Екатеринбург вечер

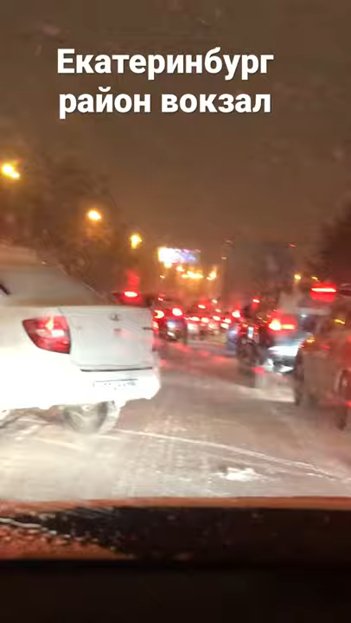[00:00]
Вот пиздец вот нахуй. Пробки нахуй лезут, блядь, прямо нахуй вот так вот. В наглую, блядь, третьим рядом, пятым нахуй. Вот стоять сейчас тут еще, замять их нахуй, блядь. И стоять неохота просто. Бесит реально.